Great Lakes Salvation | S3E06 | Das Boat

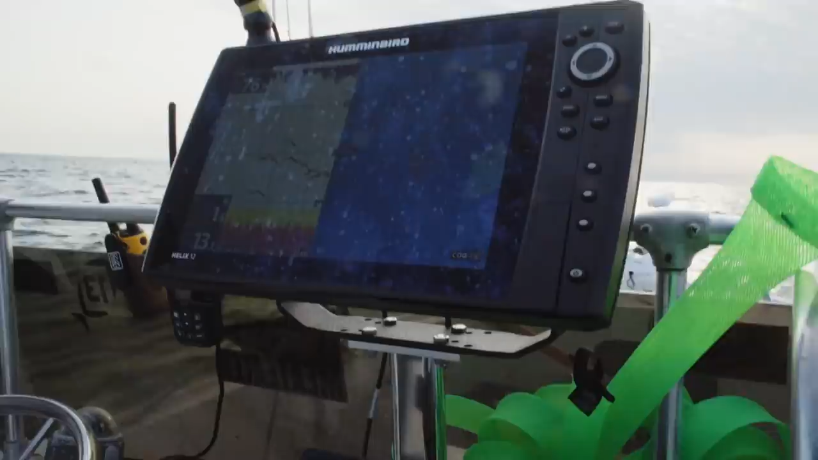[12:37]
So I'm gonna see how much line it takes me to whack. And we're, correct me if I'm wrong, we're marking a pile of fish here. Yeah, there's a bunch of fish right in the bottom. Yeah.
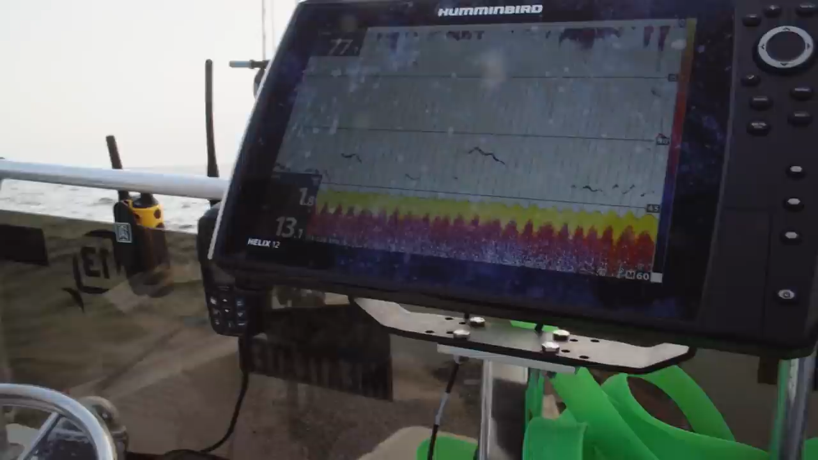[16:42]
We put that cheap little simple 2D on. Yeah. And we marked these fish on the way out. Yeah. And I'm like, swing up, because, you know, we marked a pile of a fish for a while.